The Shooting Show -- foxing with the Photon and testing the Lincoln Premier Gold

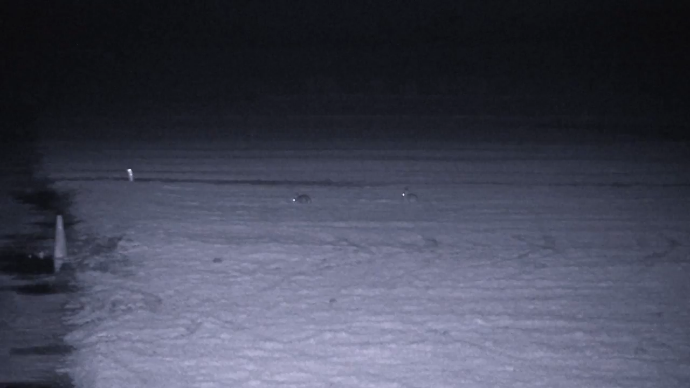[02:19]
there are not some easy ones left by the end of February.
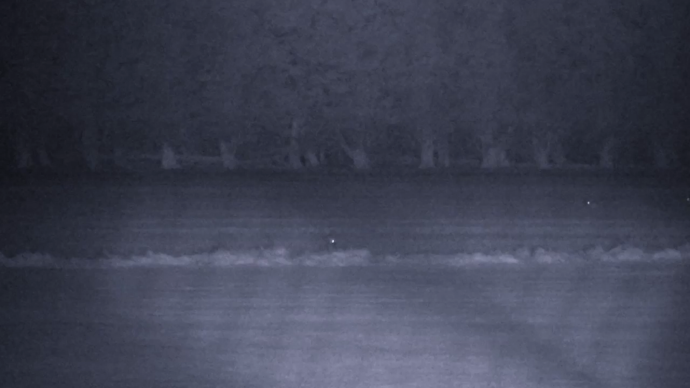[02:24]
We ran out on the old airfield, and saw a set of eyes,
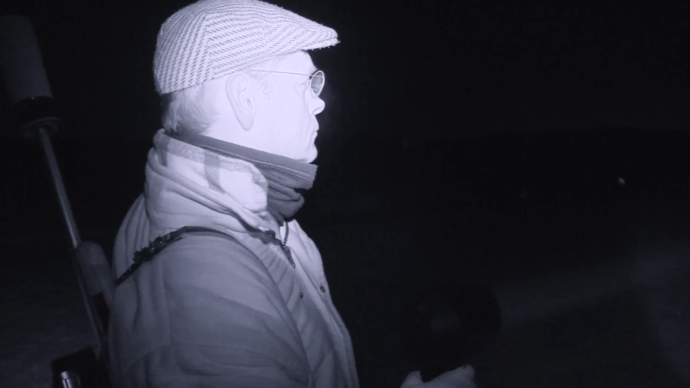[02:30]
hiding under a bush, or a spinny. I tried to call it, but, erm... Well, the camera probably has a better, better view,
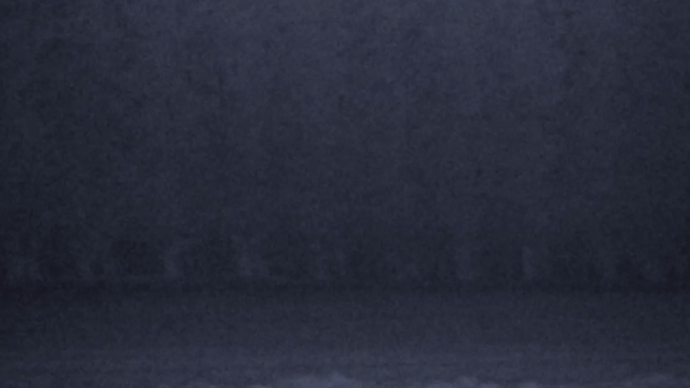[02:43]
but I was watching through this new little night vision, and I saw the eyes move. They moved to the left very fast, and covered the hundred yards of the trees that was left till it got to the end, and it sat there.
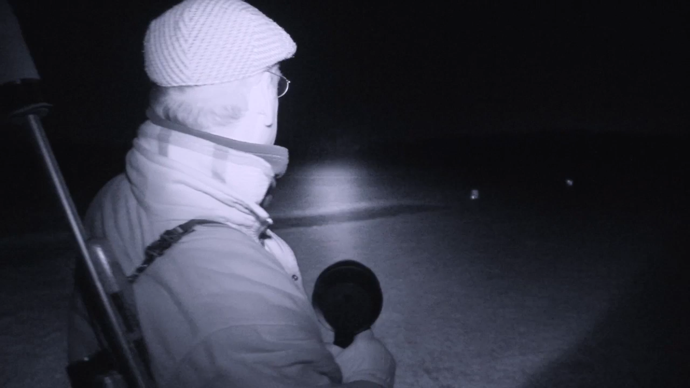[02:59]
Yeah. It may have come out of the tree line very slightly, but thereafter it disappeared.
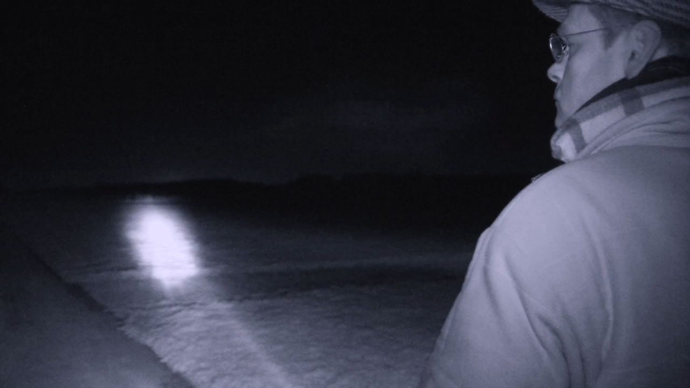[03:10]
And that's all we saw of it, really. It certainly reacted to the call, but it wasn't coming out beyond the trees. It hadn't had a lamp on it, other than the initial spot of it. The trouble is you'd think, well, it's definitely a fox because it reacted, but it could easily be a deer with a youngster, and a muntjac coming out to try and slay you for interfering with its youngster. It swung down the other way, didn't we? We went round the back, saw absolutely nothing, that half.
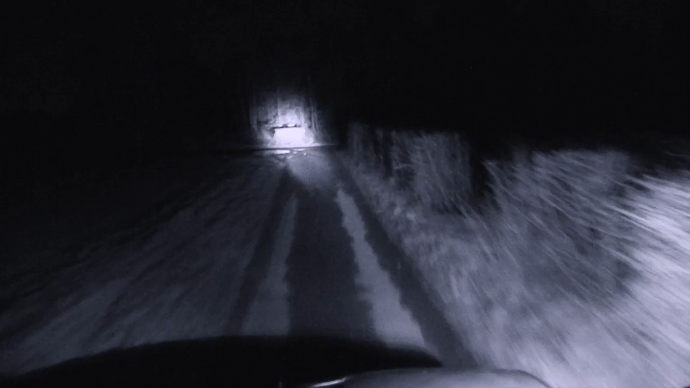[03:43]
It must have covered two, three hundred acres. And then swung round back through the village, and you spotted something right next door to a little bungalow.
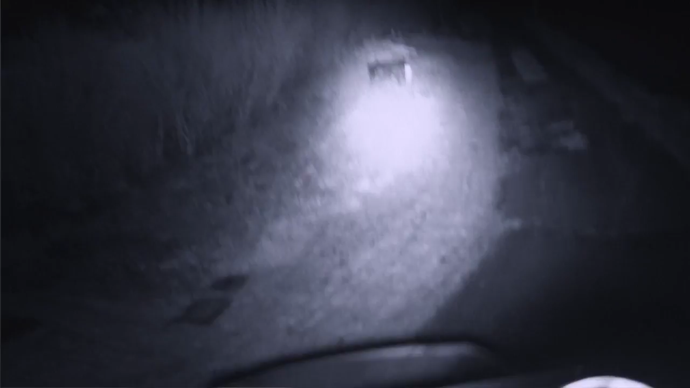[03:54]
Yes. A fox. Quite close to the road. Pulled back the other side. We'd hardly, in fact, got the lights off, so I couldn't see anything.
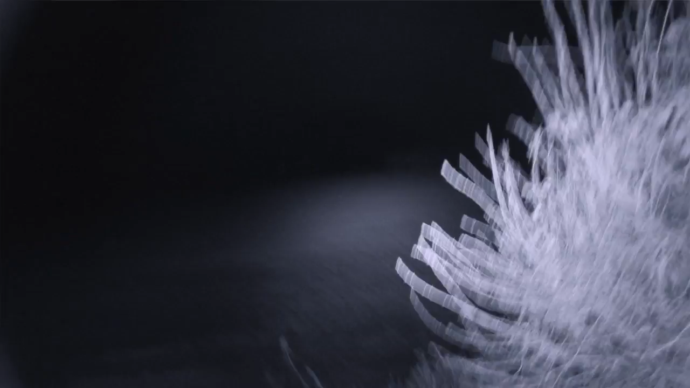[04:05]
Pulled to a halt. Before I'd hardly stopped, there was a bang.
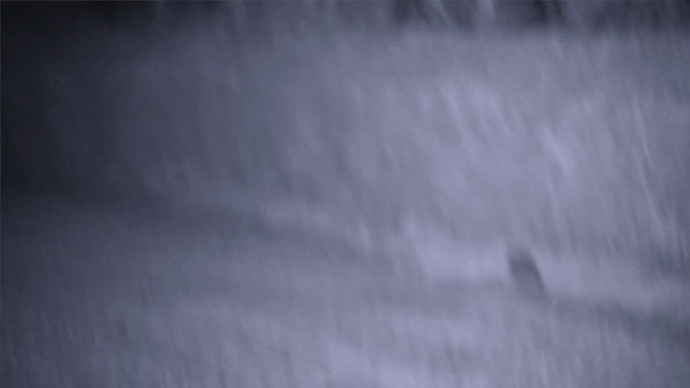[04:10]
I was thinking, I hope it wasn't the pet cat.
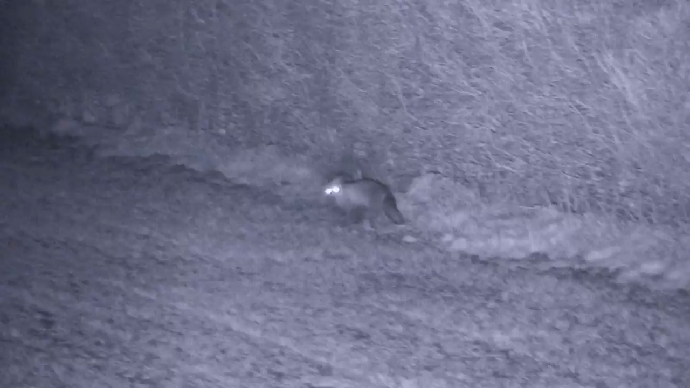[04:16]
There was clearly a fox in that night vision several times over,
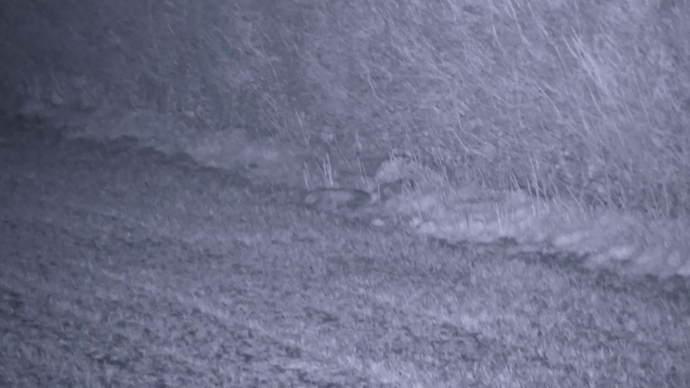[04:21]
but people make you worry a bit when they suggest it was something else, no matter what it matters.
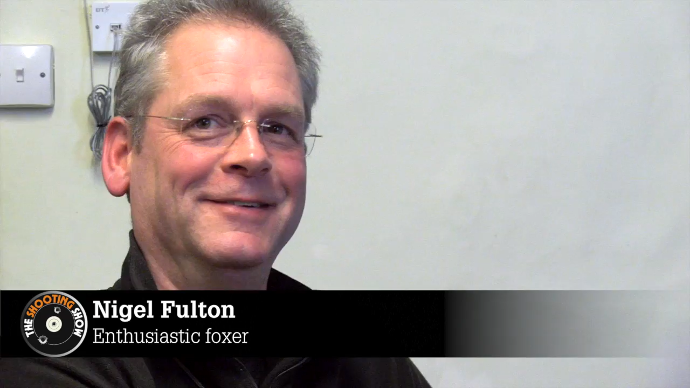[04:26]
When my heart rate had dropped down from 180 back to somewhere near normal,
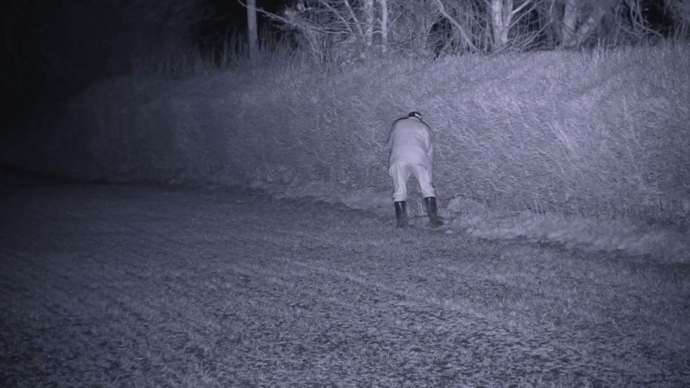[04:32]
you went and picked up? Yes, I squelched my way towards it, picked it up and brought this. A good little vixen. Vixen back. It was in a spot where they've got ducks, chickens, all sorts of livestock there. A pretty good idea. It's lining something up or peering through the hedge.
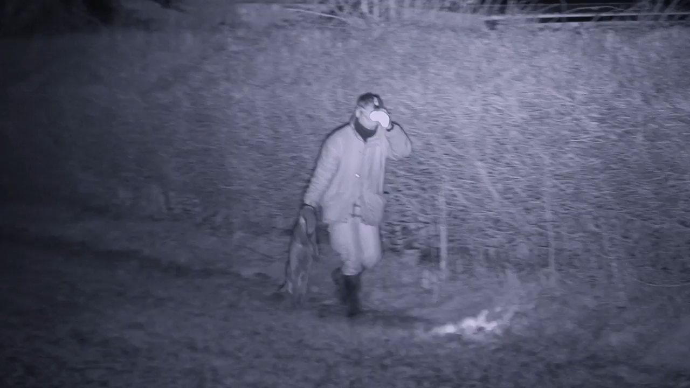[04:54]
And it was an old vixen, I think.
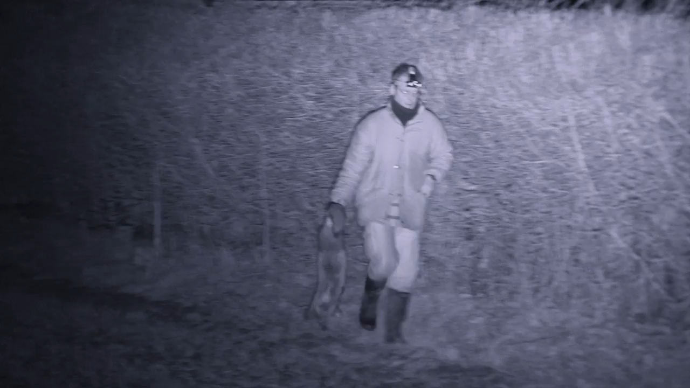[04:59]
And it wasn't too uncomfortable with us, although we didn't bathe it in light. We never saw a lamp other than when we were going along the road.
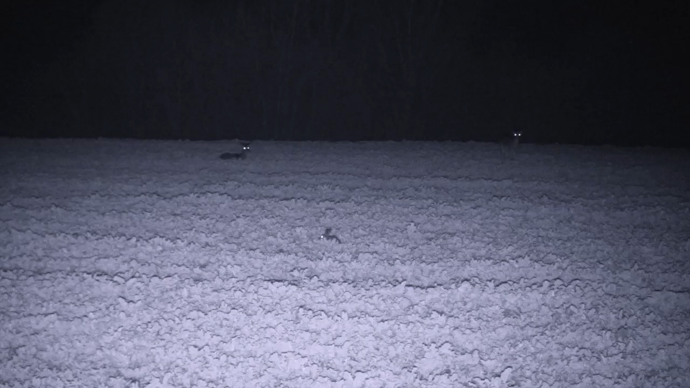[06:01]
Yeah, I could see them clearly out in that ditch line. But just on the edge of the buildings, there was a little glint by a bush, just one. And it was, you know, the right sort of height. Quick look.
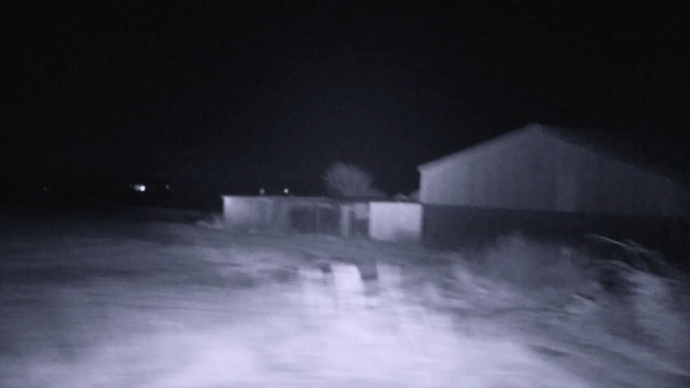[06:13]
Could well have been a fox. So we finished looking in that field on the other side of the road.
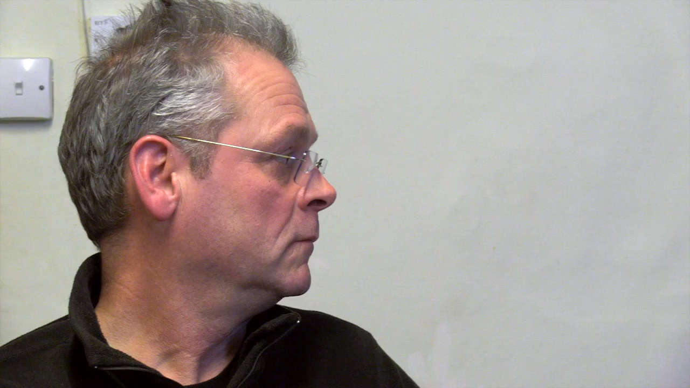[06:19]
And then turned around and went back and drove through the buildings. It's beginning to look like the photon won't be called into action again tonight. But the boys are about to get a surprise.
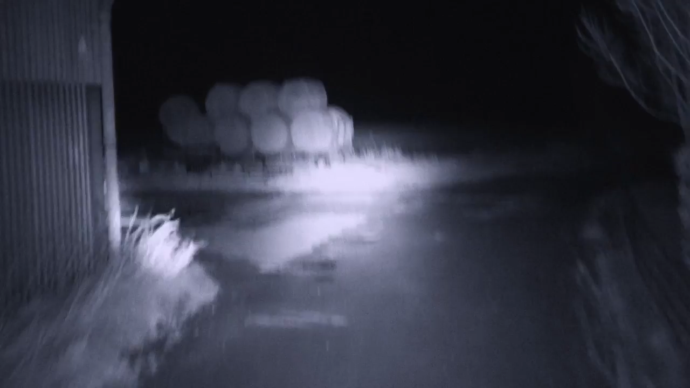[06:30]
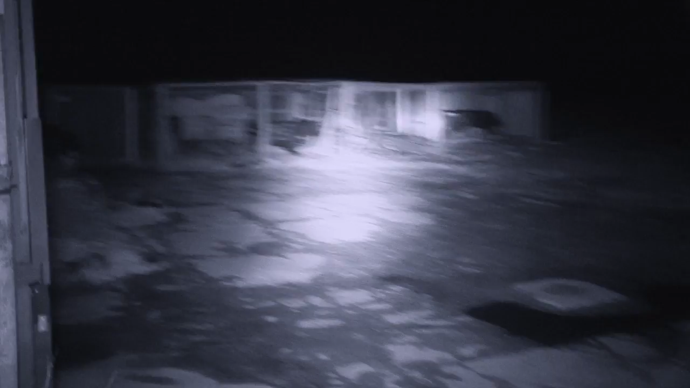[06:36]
You could see, well, I couldn't see anything. All I saw was your reaction. The light flick up and go out.
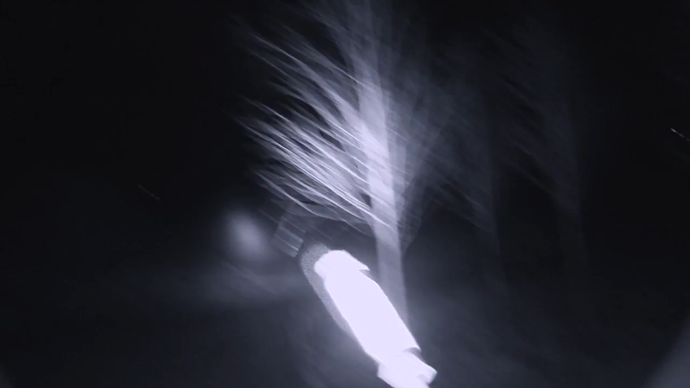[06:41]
And immediately I knew that you'd seen something, pulled to a halt. Straight on it with the light vision.
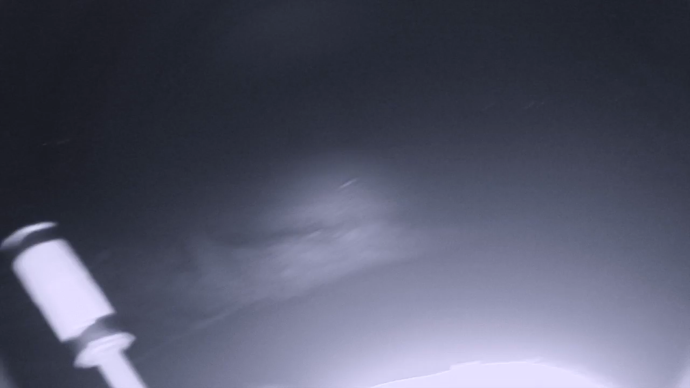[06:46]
It looked like it was about to cross a ditch and away. Stood there long enough to get a completely clear outline. Checked what it was. And shot.
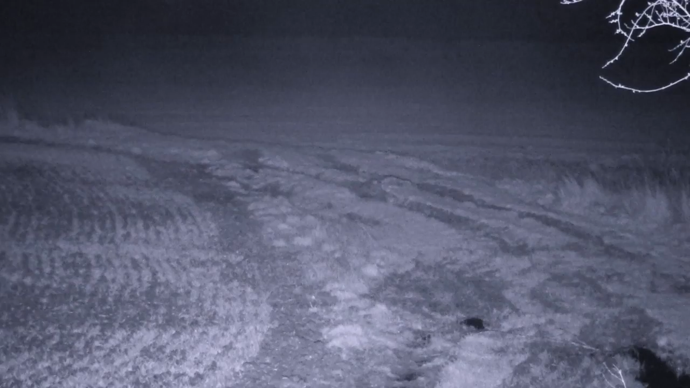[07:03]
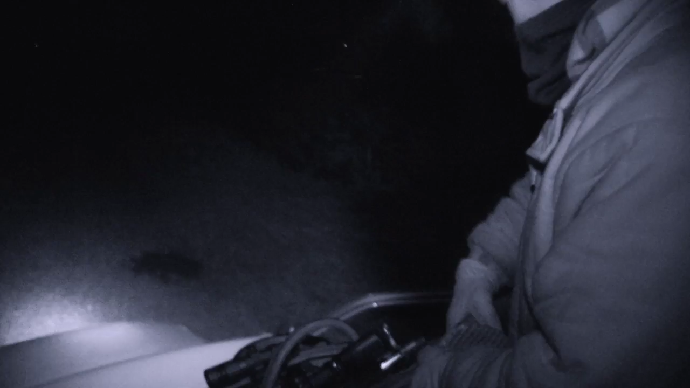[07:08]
Turned out when we went to pick it up, it was lying more on the track than I thought. With the water lying around there and the reflections. I was more concentrating on the outline of the fox.
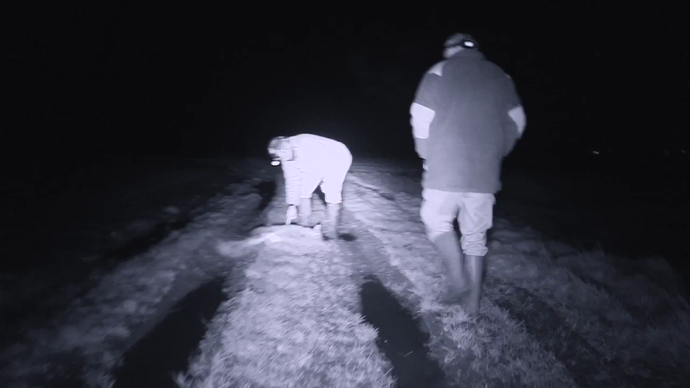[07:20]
And again, that was just a little bit further away. Again, for this night vision.